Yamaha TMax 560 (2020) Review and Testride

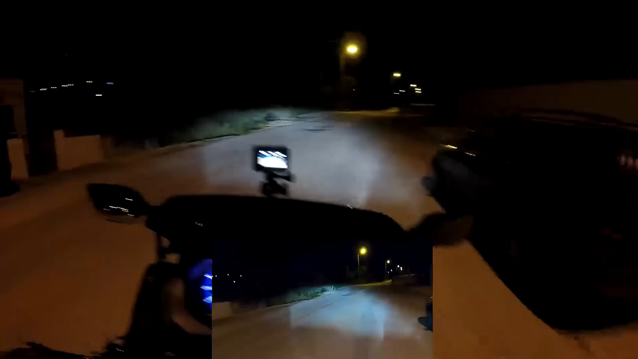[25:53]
so one of my pet peeves is always nighttime illumination
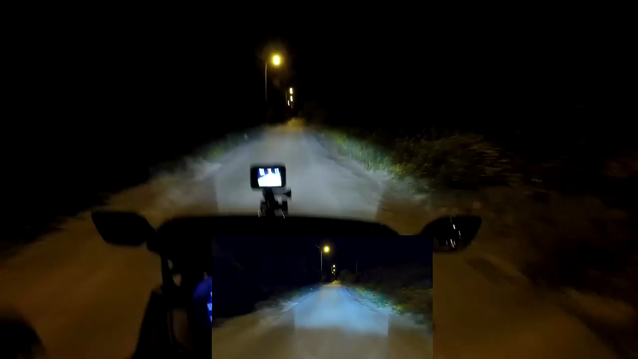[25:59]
on motorcycles this one has full led illumination and once as soon as you start riding at night you notice how much of the road you can actually see the camera this and the front one don't quite make it out the front one will give you a pretty good sum up of what my eyes can see so as you can see the low beams are very very noticeable on the
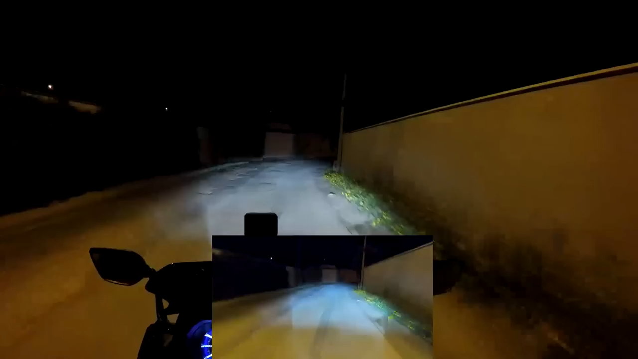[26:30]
road you can see where is my low beams and where is the city lights now let's go into high beams where there's a couple of
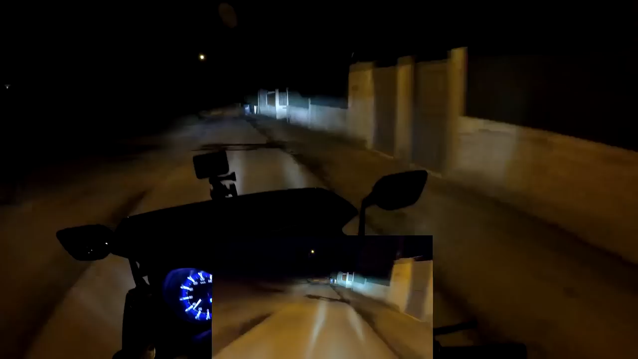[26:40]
reflexes down the road which look pretty funky but okay i guess it's something doesn't matter but way down range where it's important you've got a ton of light
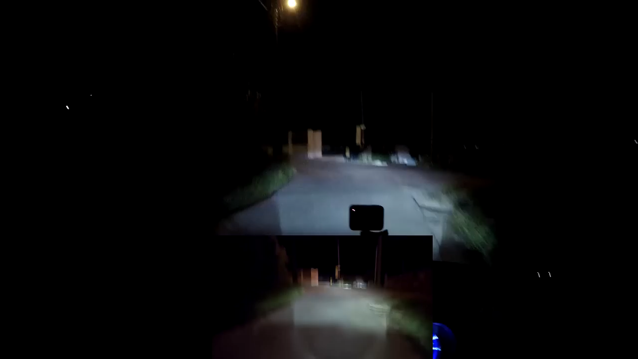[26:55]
these do seem to spread out the light quite well let's see when it's dark
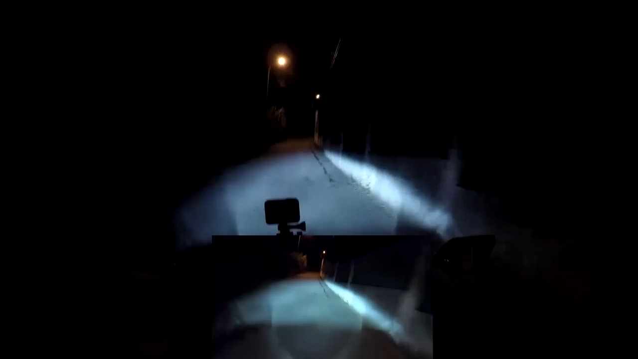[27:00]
because leds usually have one big drawback because they are so powerful they cannot by law
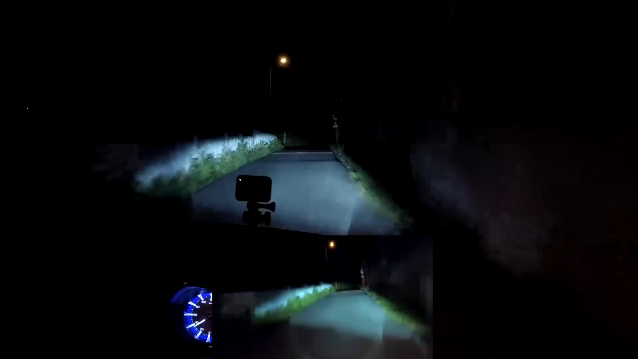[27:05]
spill any light out so where it's
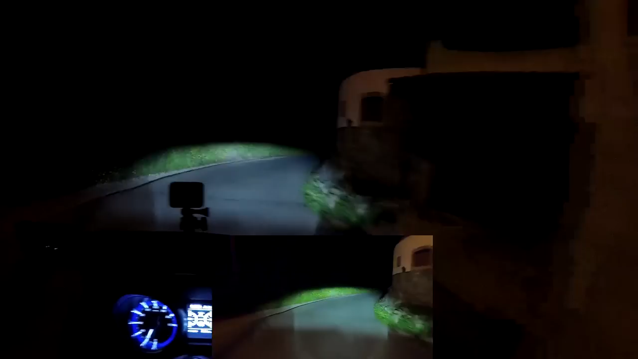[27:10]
led illuminated you can see everything where it's not you cannot see anything at all